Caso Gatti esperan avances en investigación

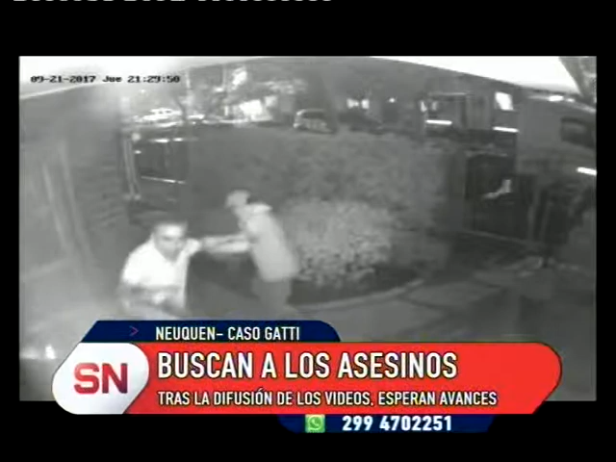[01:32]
estas personas siguen en la calle. Bueno, lo grave que marcaba la familia es que en el video, si bien se pueden determinar algunos aspectos de estas personas, es que como estaban encapuchados o bien cubiertos, la cara es muy difícil de identificarlos. ¿Hay igual un identikit? Sí, el identikit, fíjate que hay dos identikit, uno de cada uno de las personas, uno de los identikit es de media cara, porque la otra mitad estaba cubierta, y el otro identikit, que es de cara completa,